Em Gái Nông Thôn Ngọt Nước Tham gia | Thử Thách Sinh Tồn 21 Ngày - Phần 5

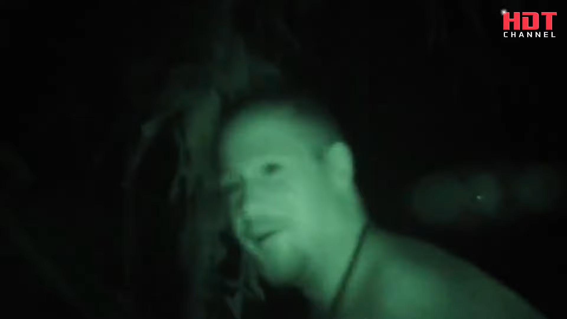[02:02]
ở đây có rất nhiều mũi, là một cực hình cho hai người họ đêm đó.
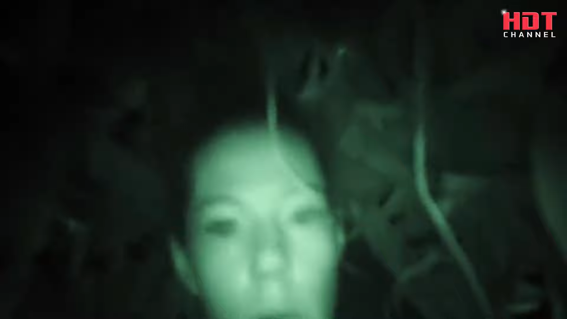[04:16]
Nhưng tiếng kêu của con khỉ lại đánh thức cô. Cô không có cơ hội nếu khỉ tấn công cô ấy. Cô cảnh giác cả đêm.